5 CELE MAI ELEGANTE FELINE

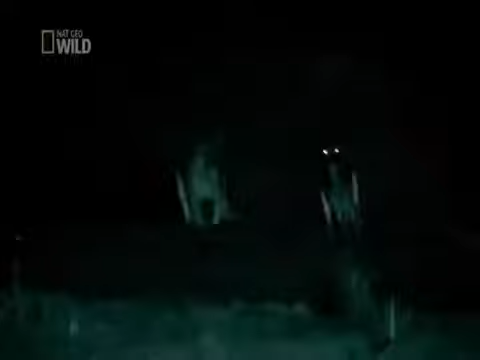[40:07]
but despite all their efforts the smaller pride members go hungry in a feeble attempt to feed himself one of the juveniles makes his first kill
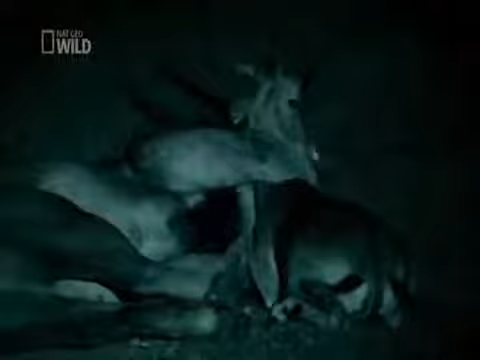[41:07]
the three juveniles are less sure what to do
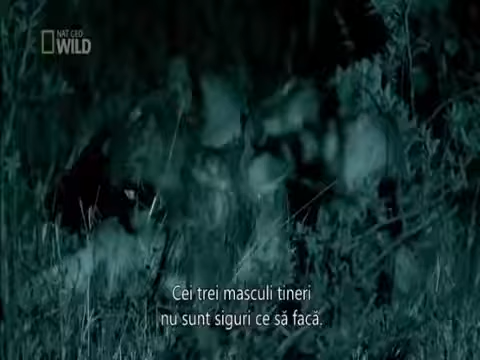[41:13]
having the pride males around is intimidating
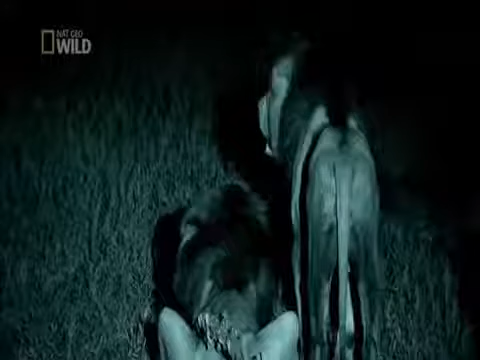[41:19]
with the two heavyweights back in the ring
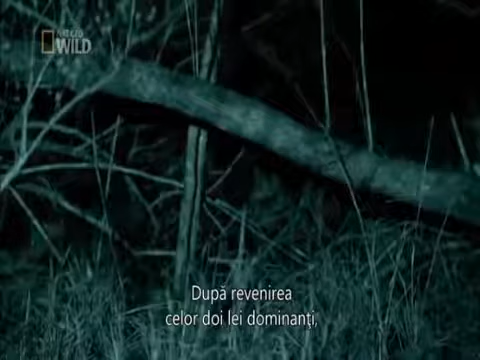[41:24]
it is now possible to target much bigger prey
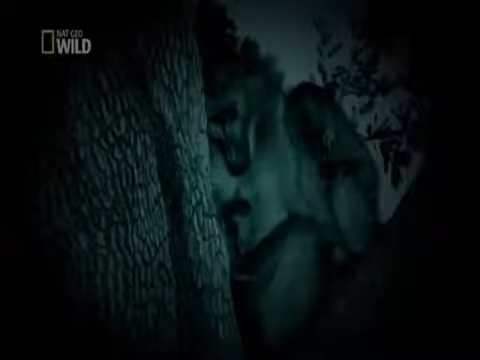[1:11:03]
Her eyes scan the darkness for movement.